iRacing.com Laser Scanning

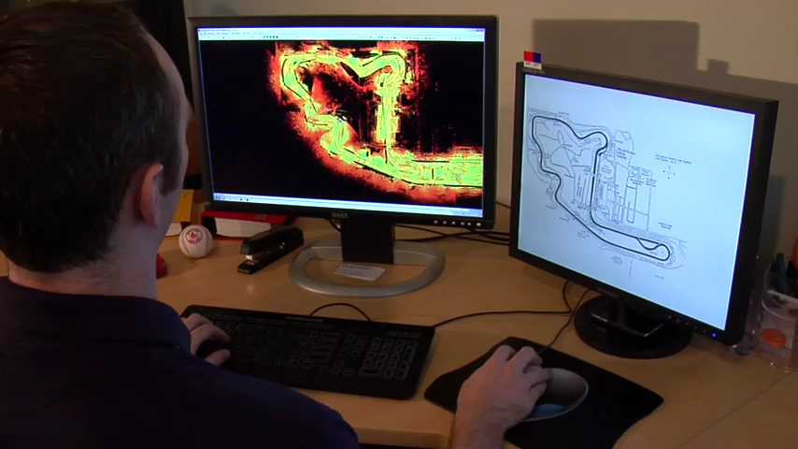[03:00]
When we were actually at the track, we were scanning turns seven through nine right here that I'm zooming in and on and you can see the location there.
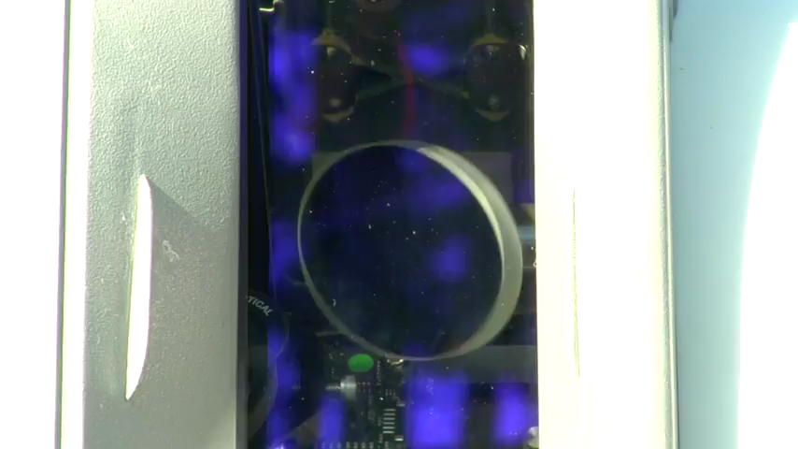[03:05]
And we had a number of scan
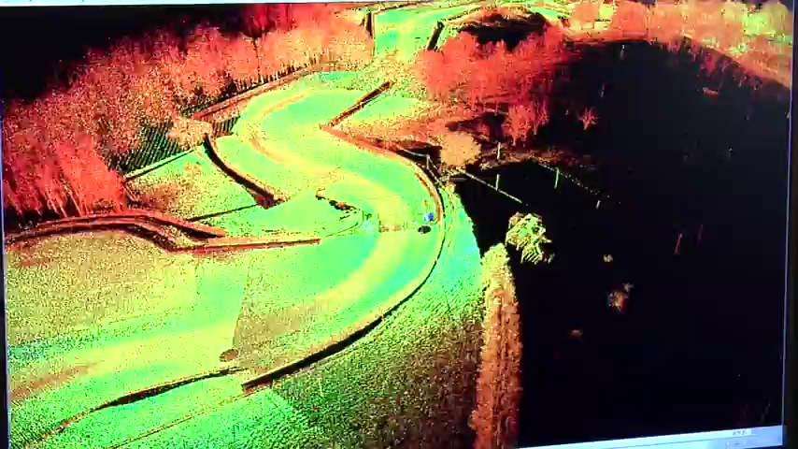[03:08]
locations at the track and all this track added up to be 108 million points.
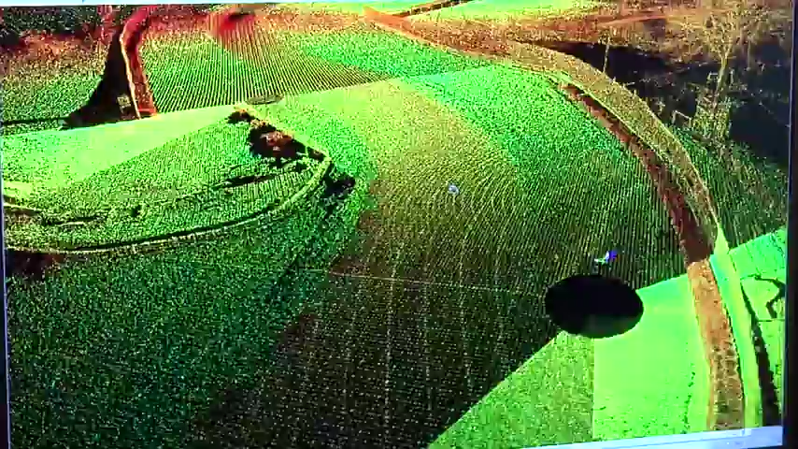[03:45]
Everything is the right scale. Everything is where it should be. And that's very important for real world race car drivers and people just looking to have fun can ensure that they're having the most authentic experience possible.
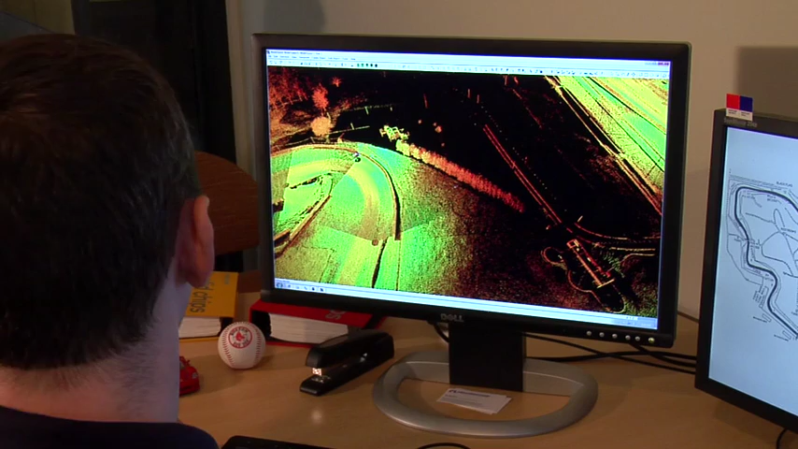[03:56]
Well the laser we scan at a very high resolution and you'll
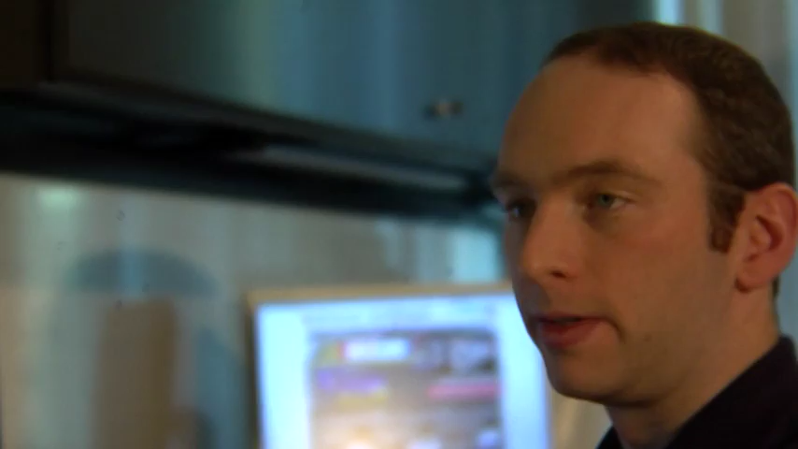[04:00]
see as I manipulate the point cloud here that it actually
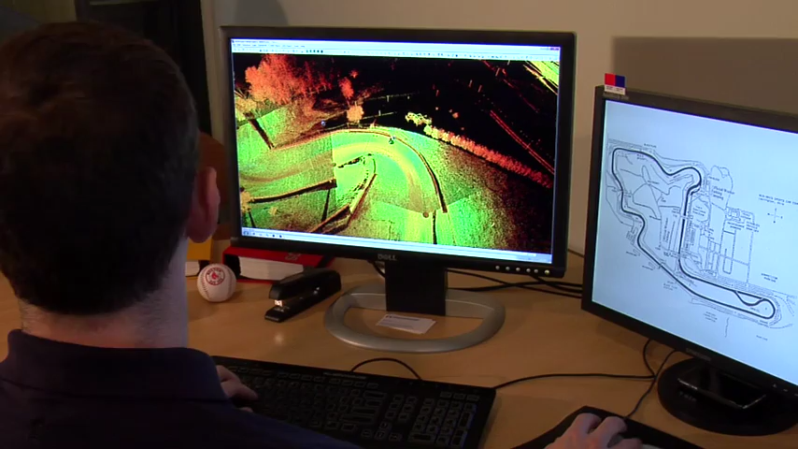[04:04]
picks up the reflective properties of the surface as well as the elevation.
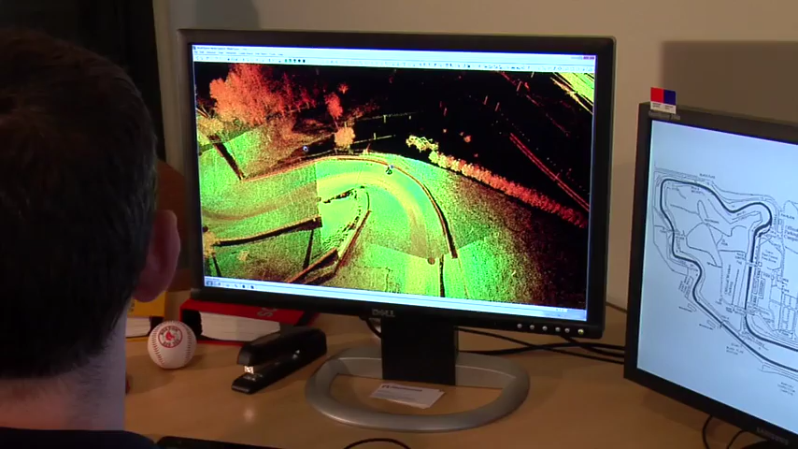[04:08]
And you can see very subtle details like every crack you can see.
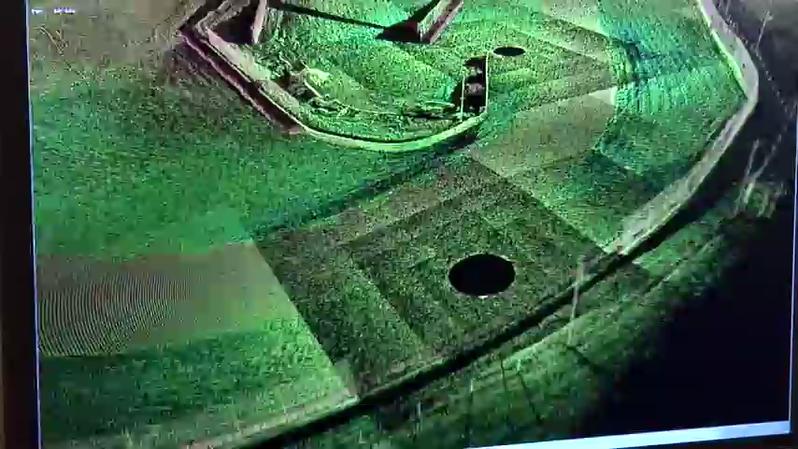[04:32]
So as I get closer and closer the detail will ramp up.
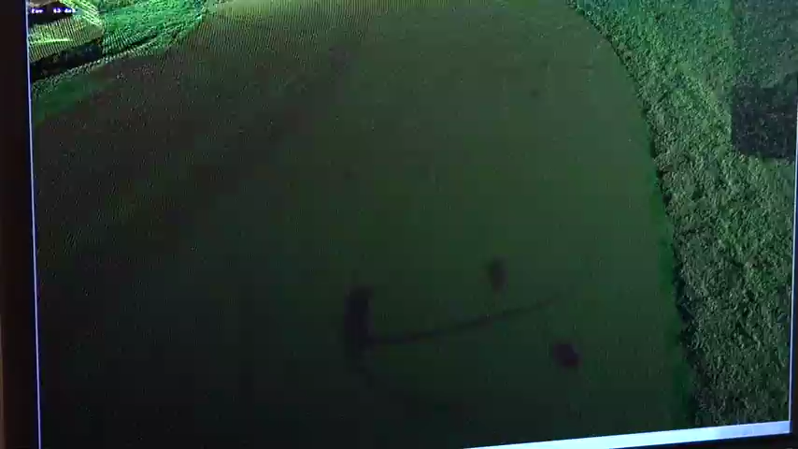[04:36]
You can see here's a painted line.
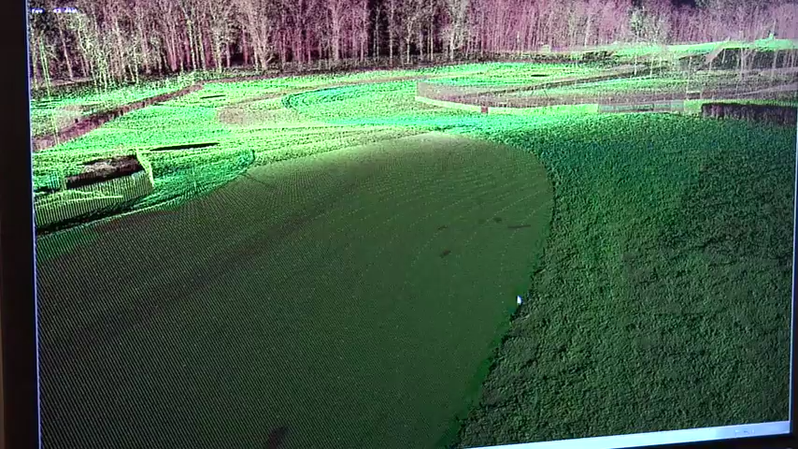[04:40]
You can see the rough edge of the grass.
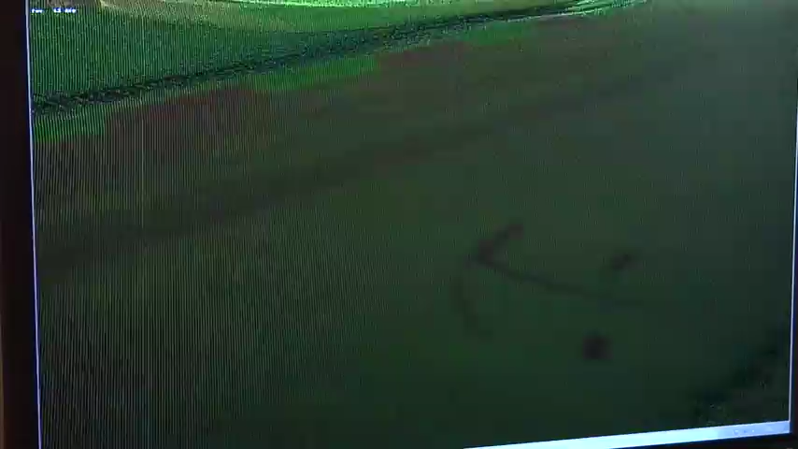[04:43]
You can see some skids or oil marks.
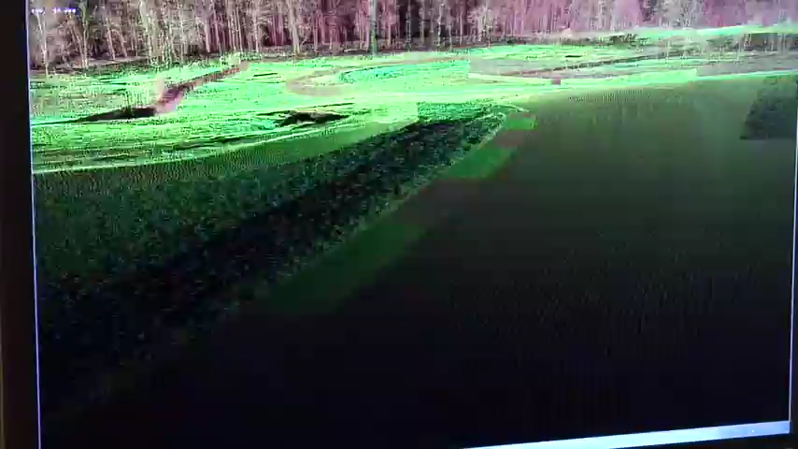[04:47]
Here's the curbing over here. You can see the folds of the armco.
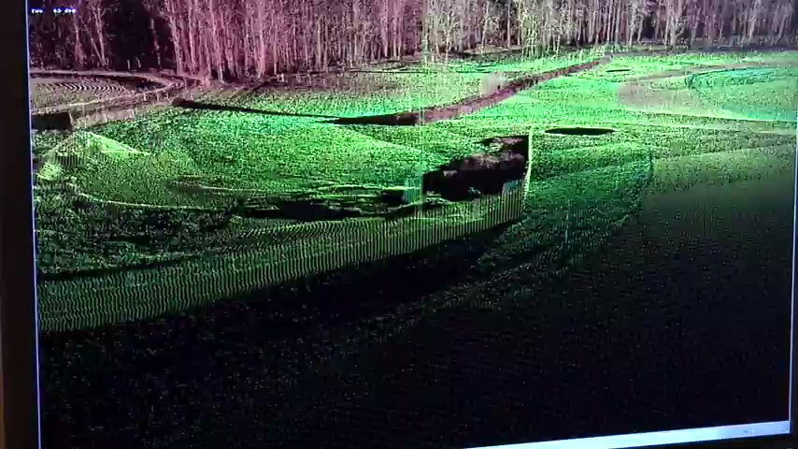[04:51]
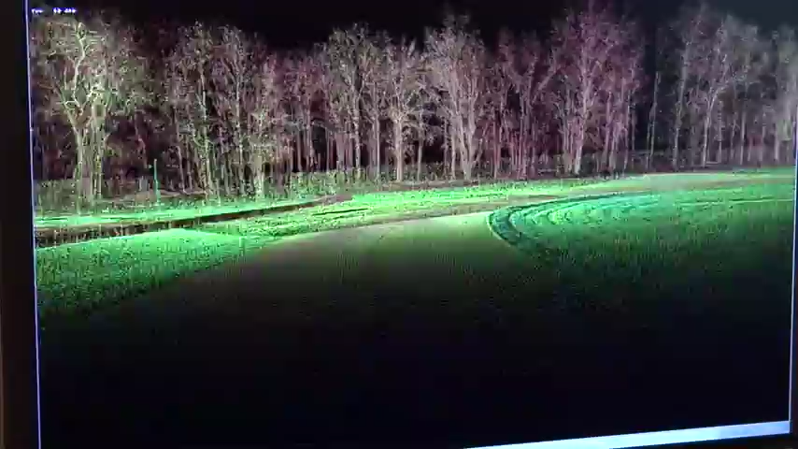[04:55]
As I go down here, you can even see here's one section of asphalt that's folding into another.
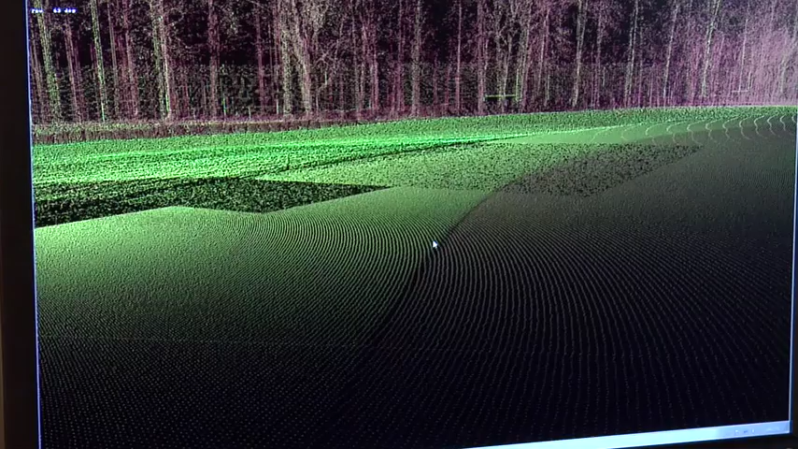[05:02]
And you can see the subtle height difference and also the difference in the reflective properties of the two materials.
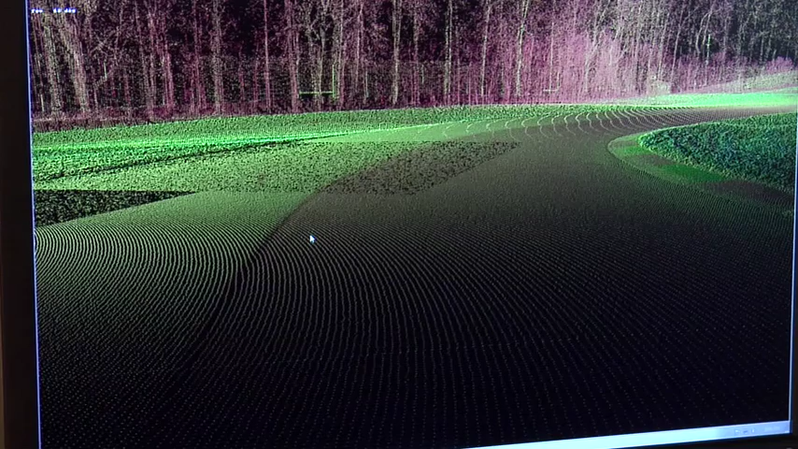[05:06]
We know that this is a darker patch of asphalt that the track has added.
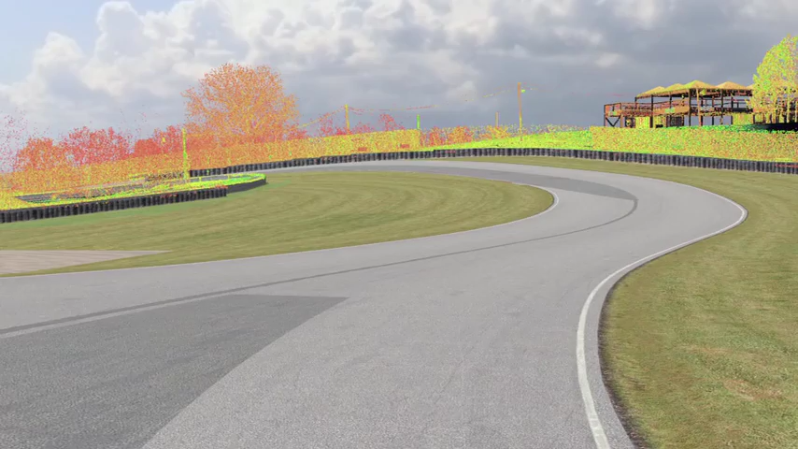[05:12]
And all of these points are taken into account and analyzed when we're creating the surface that the drivers are actually driving on. It's funny, we've actually heard feedback from real world drivers,